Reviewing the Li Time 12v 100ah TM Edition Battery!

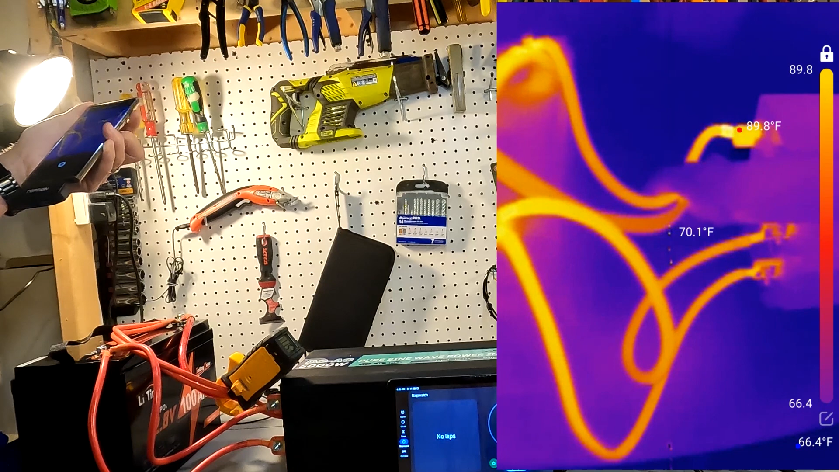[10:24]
On screen: spot 70.1°F
see um I mean it's not even 100 degrees those cables the cables look look warm I mean but
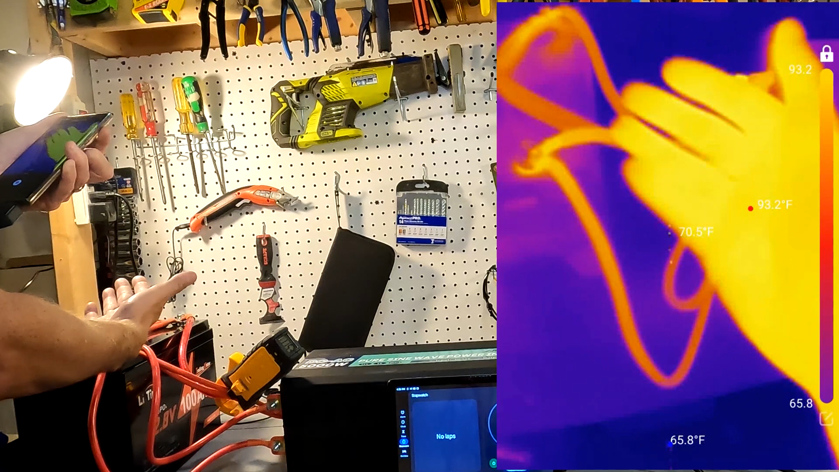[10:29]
my hand you know my hand is 95 degrees 94 degrees these cables you know this connector right here
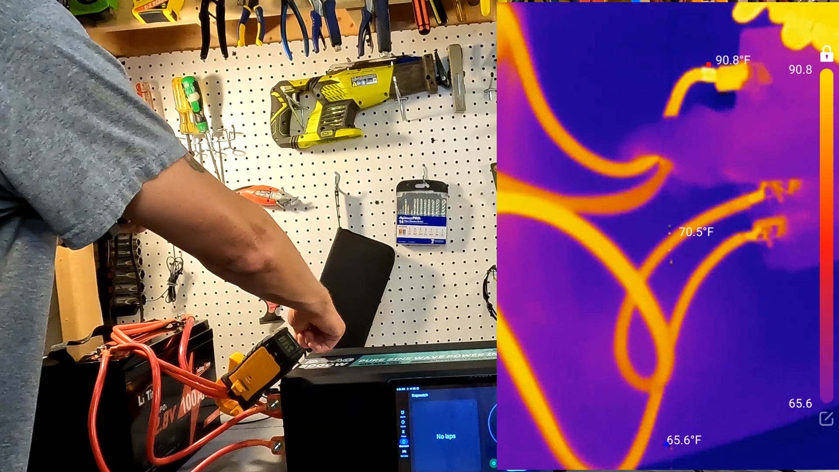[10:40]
On screen: spot 70.5°F, max 90.8°F, min 65.6°F
this this top connector that's 91 degrees fahrenheit so I mean this is not hot at all the battery there's a hot spot right there but again 87 degrees
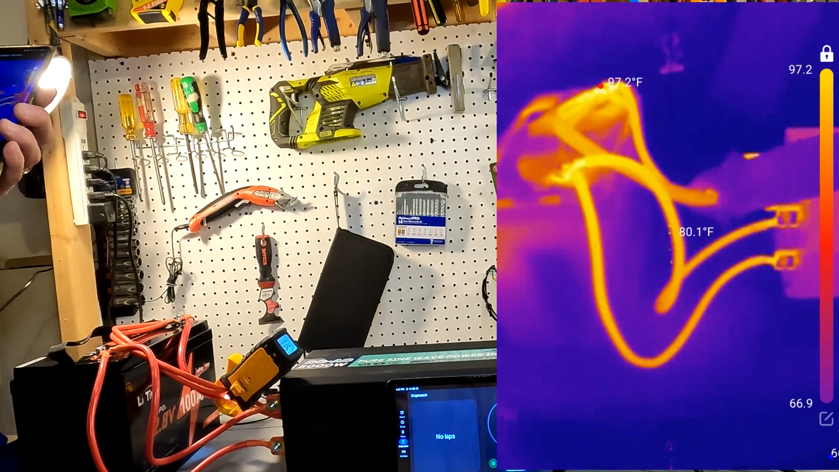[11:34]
On screen: max 97.2°F
the thermal camera and you can see that these these terminals I mean we're looking at 100 100 degrees 101 degrees fahrenheit and that one is yeah that one's like 98 degrees fahrenheit so I mean there is nothing hot about this battery at all and if you look at it from the side like that hot spot right there um yeah
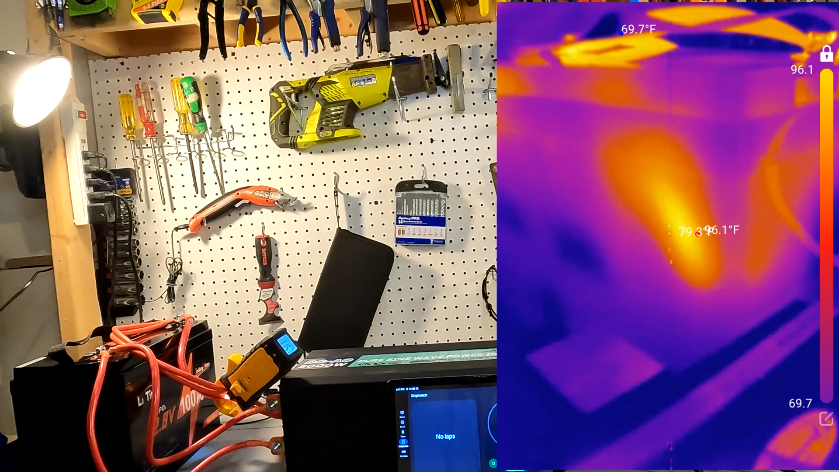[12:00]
that that hot spot right there is what 90 94 degrees fahrenheit so this battery
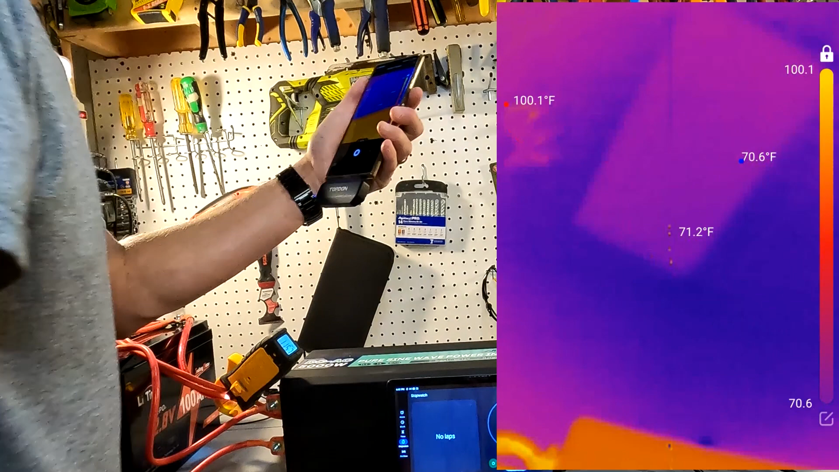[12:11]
On screen: max 100.1°F, min 70.6°F
is just fine and here's what the heaters look like I mean 380 degrees yeah so you know that my thermal camera is working